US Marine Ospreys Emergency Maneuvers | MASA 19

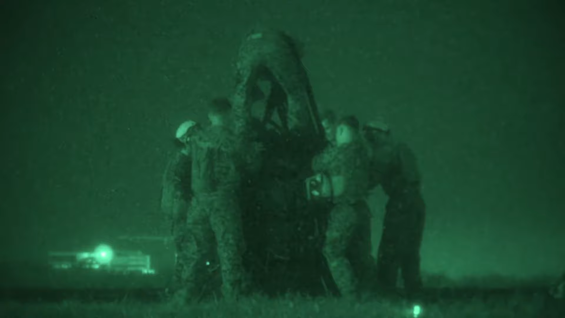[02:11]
My unit is conducting external lifts out here, connect AT&T's helicopter support team.